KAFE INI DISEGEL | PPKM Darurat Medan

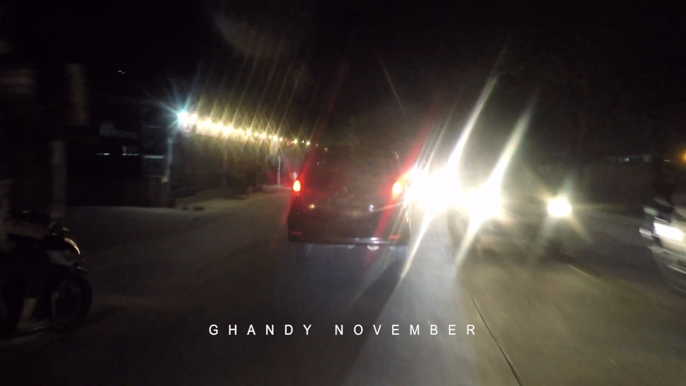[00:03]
Joki. Iya memang dimatikan ya lampu ya.
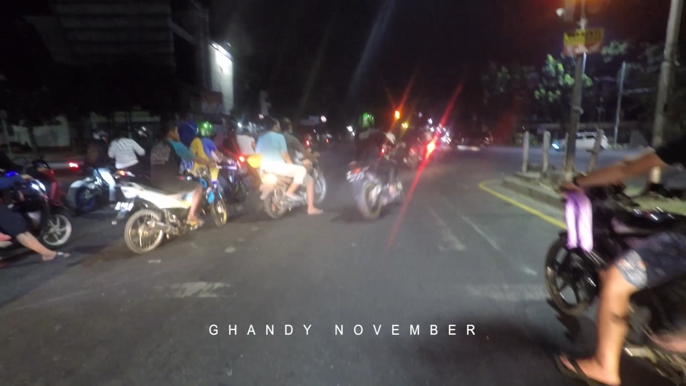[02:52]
Belum hijau. Orang Medan kuning dia jalan. Ya kan? Orang biasanya hijau baru jalan, kalau orang Medan nggak kuning dia jalan, hijau jemping dia, jemping. Kalian pikir ah, biar tahu kalian. Ya Mall Center, Center Point, Ring Road City Walk, gelap gulita ya. Masih mending tadi Manhattan ya kan, tetap dihidupin apa Videotronnya pun tetap dihidupin. Ya karena mungkin selama PPKM ditutup ya kan, jadi berkurang lah pendapatan itu, wajar lah.
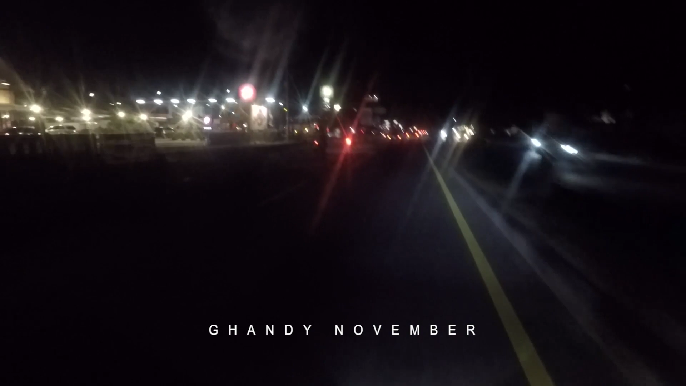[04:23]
tapi nggak ada kena-kena PPKM ya kan. Coba yang kecil-kecil sepi pun disuruh tutup. Jadi tapi untung nih malam ini enggak ya, kayaknya malam ini udah kayak bebas aja, udah kayaknya udah nggak ada lagi PPKM kayaknya, walaupun sebenarnya udah diperpanjang tuh. Pizza Hut sepi, McD rame, KFC ya nggak rame-rame kali lah, standar.
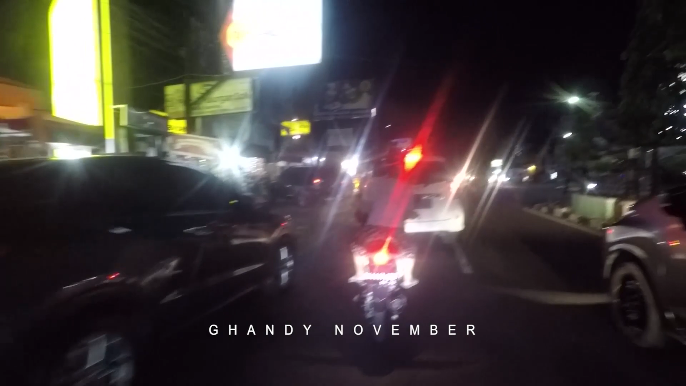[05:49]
Makanan-makanan ini. Nah, ini yang rame kali nih. Sebelah kiri ini rame nih, ha, kalian tengok nih.
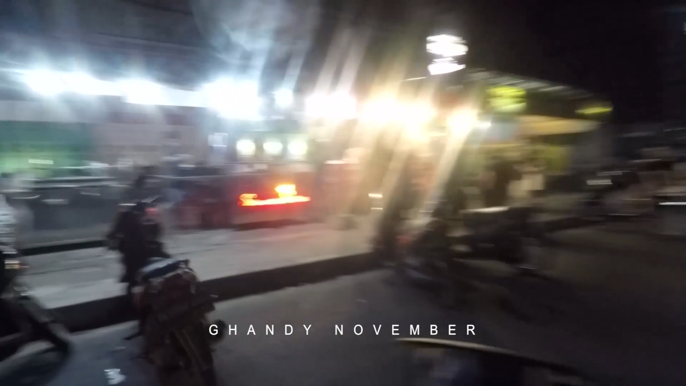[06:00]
Itu selalu rame, mantap memang. Mungkin kebabnya memang enak ya. Harganya juga 10.000 katanya. Eh, ada takbiran. Allahu Akbar, Allahu Akbar, Allahu Akbar.
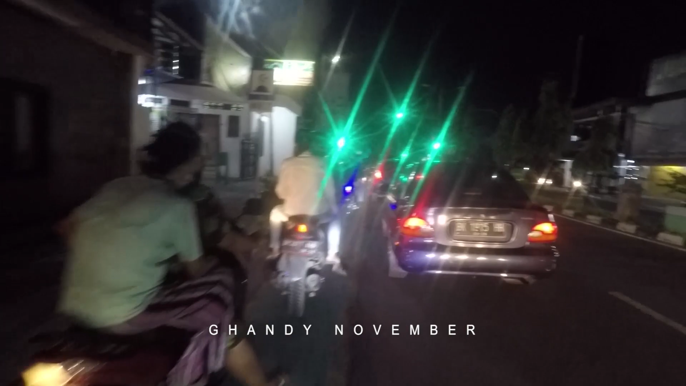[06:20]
Ilaha illallah, wallahu Akbar.
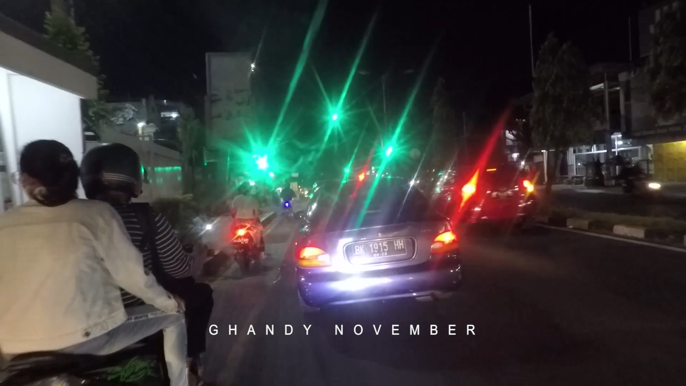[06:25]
Allahu Akbar, walillah ilham. Nah, ini kemarin simpang ini ditutup, ini udah nggak tutup lagi,
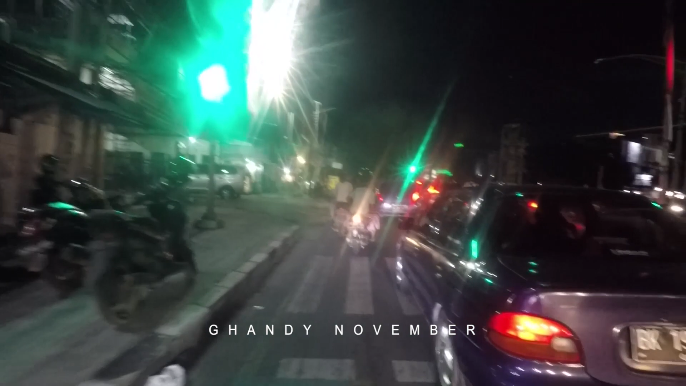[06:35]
berarti udah nggak PPKM nih, udah penjaskes sekarang, nggak PPKM lagi dia. Apa sih Gandhi? Sampai cium-ciuman mobilnya nih. Itu kemarin ditutup jalannya, Kotor Mansur sama sanalah simpang khusus sana ditutup.